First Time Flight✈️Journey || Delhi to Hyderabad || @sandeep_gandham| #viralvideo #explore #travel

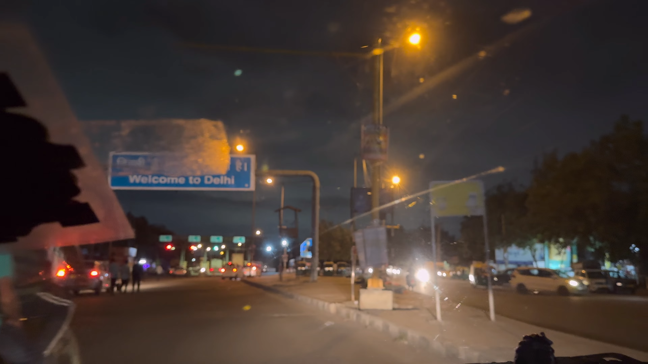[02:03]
చూడండి హర్యానా బార్డర్ దాటేసి మనం వెల్కమ్ టు ఢిల్లీ, ఢిల్లీలోకి ఎంటర్ అవుతున్నాం ఇప్పుడు ఇదే అనమాట. సో గుర్గావ్న అలాగే ఢిల్లీకి టోల్ గేట్ ఉంటుంది, ఇదే టోల్ గేట్ వచ్చేసి.
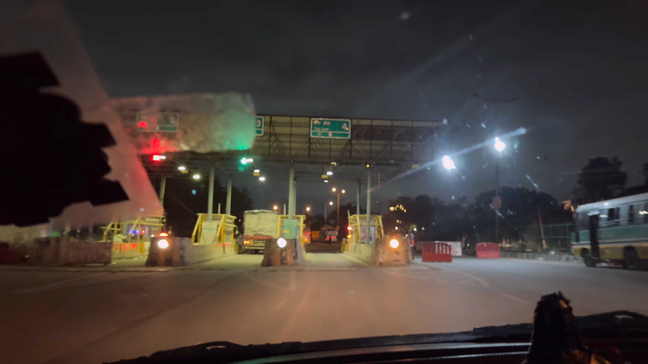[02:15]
సో ఇప్పుడు ఢిల్లీలోకి ఎంటర్ అయిన తర్వాత మనకి కొంచెం ముందరికి అలాగే స్ట్రైట్కి వెళ్ళిపోతే మనకి ఇంటర్నేషనల్ ఎయిర్పోర్ట్ ఉంది స్ట్రైట్గా.
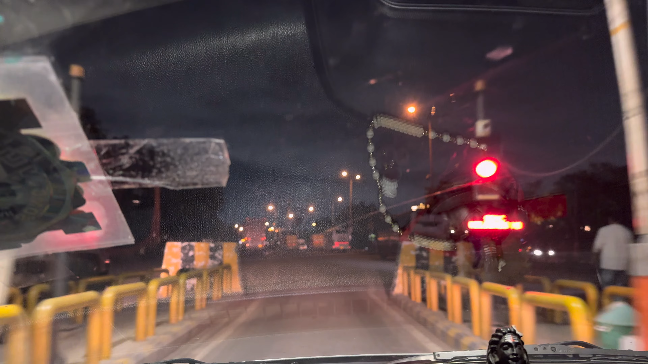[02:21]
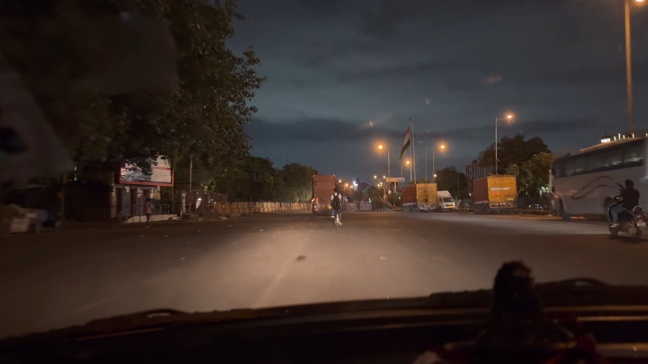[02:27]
సో నేను కూడా ఫస్ట్ టైము ఫ్లైట్ ఎక్కడము, మీకు కూడా చూపిస్తాను నా ఎక్స్పీరియన్స్ ఎలా ఏమనేది. సో ఇక్కడ రైట్ సైడ్ తీసుకోవాలి ఎయిర్పోర్ట్కి మనము, ఇక్కడ పెద్ద జంక్షన్ లాగా వస్తుంది.
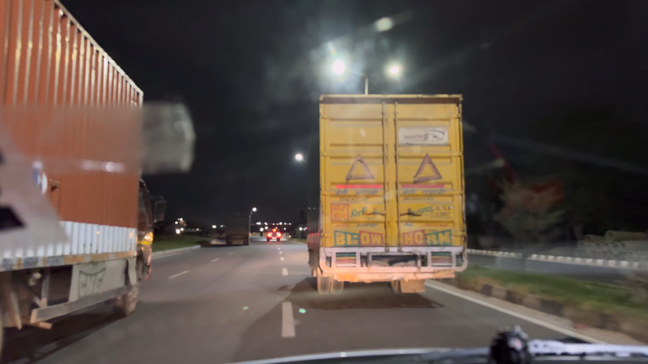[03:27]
ఇక్కడ చూడండి ఎయిర్పోర్ట్ టర్మినల్ 1 టర్మినల్ 3
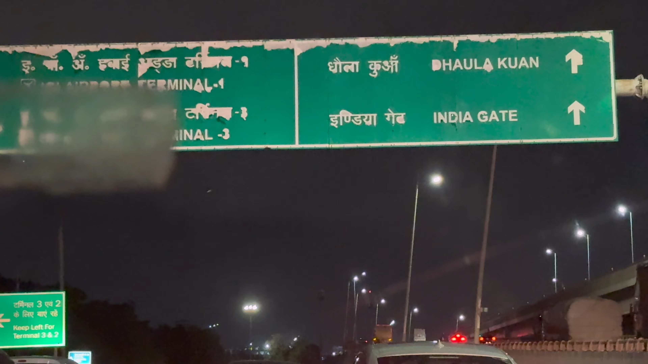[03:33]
అలాగే ఇంకా ఇండియా గేట్ అవన్నీ ఉన్నాయి కదా బేస్. సో మనం వచ్చేసి ఎయిర్పోర్ట్ టెర్మినల్ 2కి వెళ్ళాలి ఇప్పుడు.
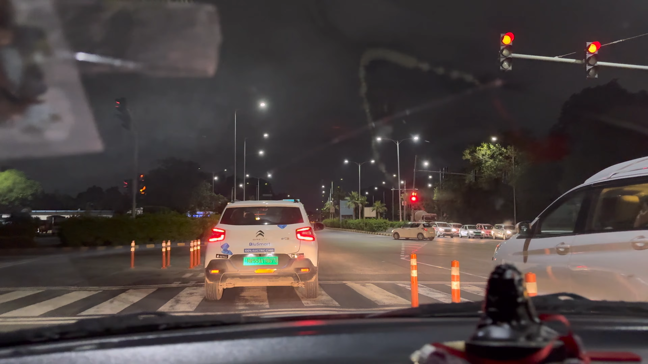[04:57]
చాలా ఫాస్ట్ కొట్టేస్తున్నాడు. సో మనం మన ఓన్ వెహికల్ అయితే చాలా జాగ్రత్తగా చిన్నగా వెళ్ళండి,
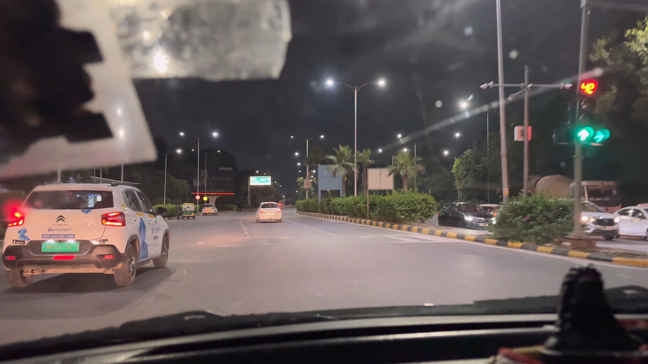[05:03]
ఏ ఫైన్స్ అయితే పడవు అన్నమాట చిన్నగా వెళ్తే, చిన్న జంప్ అవ్వకుండా చూస్తే. చూస్తారు కదా ఇక్కడ టెర్మినల్ 2 అండ్ 3 స్ప్రైట్ వెళ్ళిపోయింది. ఇలానే స్ట్రైట్కి రావాలి,
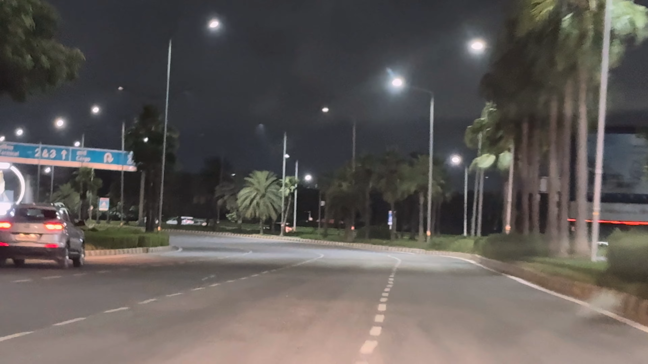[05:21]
తర్వాత లెఫ్ట్ సైడ్ టర్న్ వస్తుంది క్రాస్ కొంచెం, మళ్ళీ ఇలా స్ట్రైట్కి వెళ్ళిపోవాలి.